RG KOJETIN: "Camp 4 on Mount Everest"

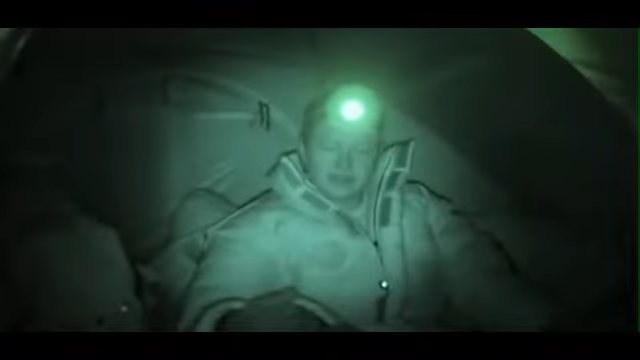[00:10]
As departure hour approaches, nobody is getting sleep.
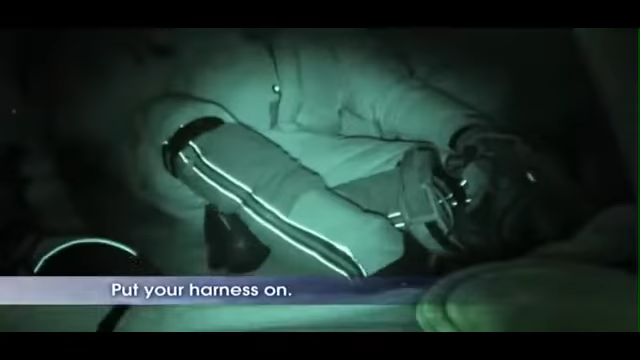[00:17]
No. I'm trying.
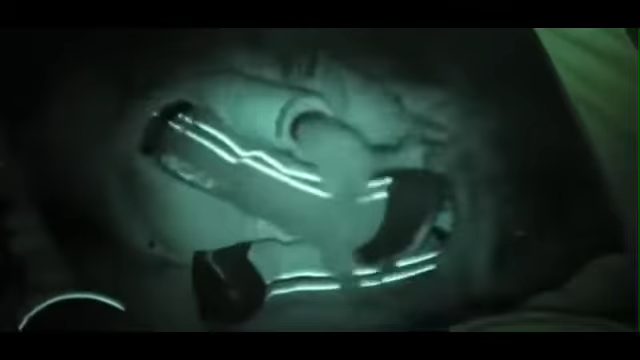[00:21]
I've done it a thousand times, but I'm looking at it now, trying to figure out if my leg loops are straight,
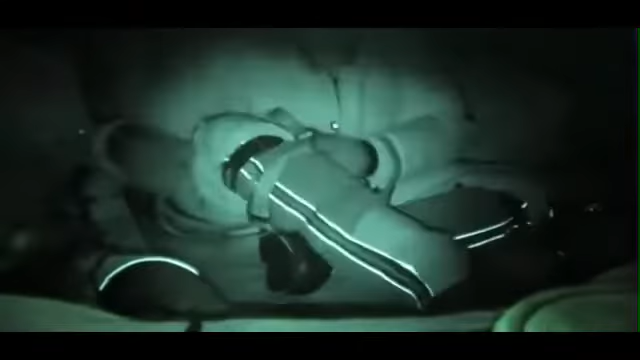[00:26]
or if the buckles are the right way,